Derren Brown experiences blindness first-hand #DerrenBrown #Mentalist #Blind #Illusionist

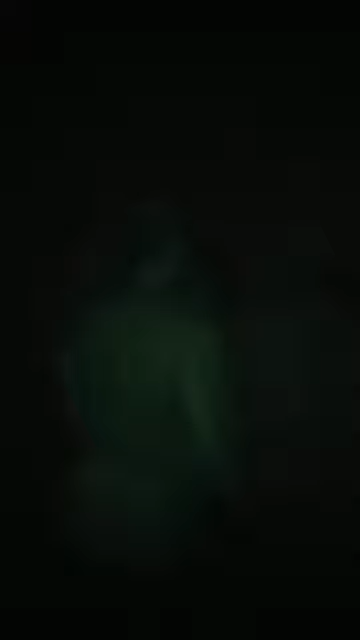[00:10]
They've designed a kind of everyday obstacle course,
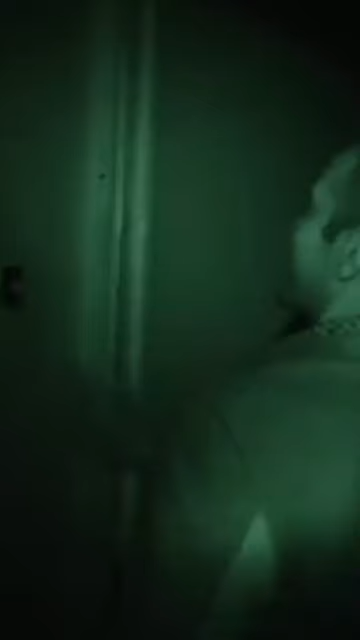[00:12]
in which sighted people are plunged into darkness and taught how the other senses come into play.
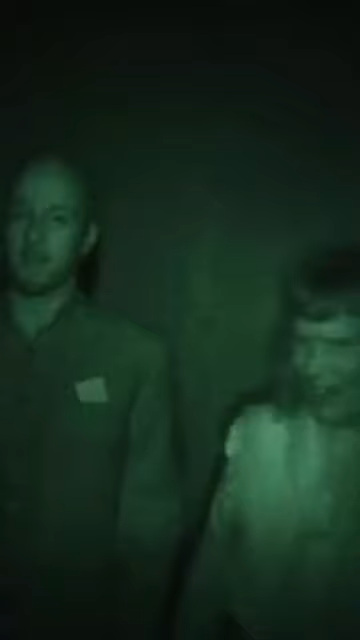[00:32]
And I was guided through different soundscapes, from parks to busy roads.